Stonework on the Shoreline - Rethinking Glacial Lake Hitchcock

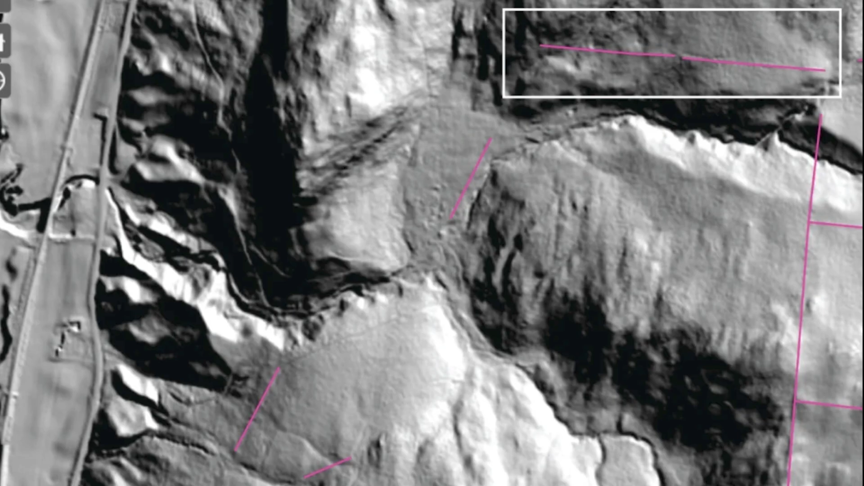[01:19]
This stonework is represented by the pink line within the white square on the lidar image. As you can see, multiple walls start above the ancient shoreline.
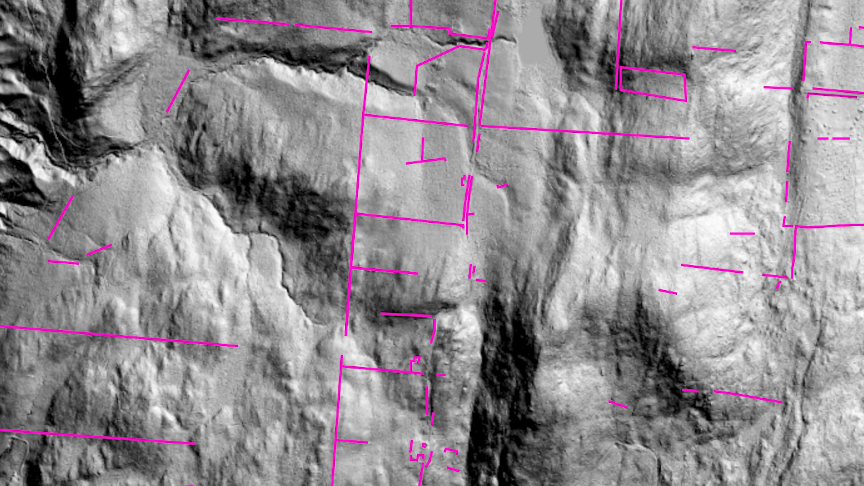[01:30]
The lidar image also shows squared-off farm fields, which is expected as this area was part of the sheep boom of the 1800s.